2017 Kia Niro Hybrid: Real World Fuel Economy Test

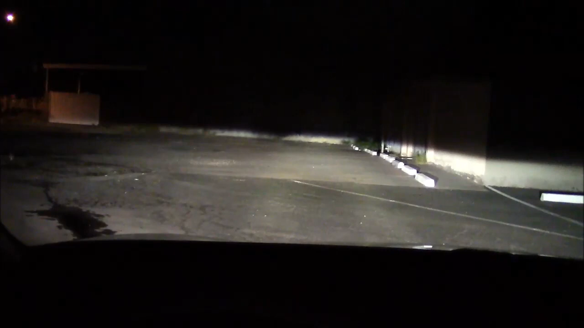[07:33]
now we're going to high beam plenty of light here this building is exactly 300 feet away we have the high beams on
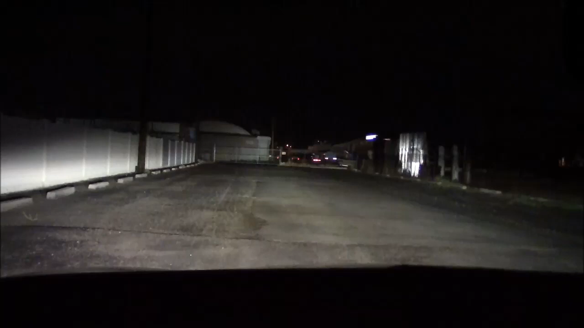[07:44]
lights up very well no complaints here good or low beam doesn't quite make it but it doesn't need to for city driving and the lights are pretty bright so no complaints with the system here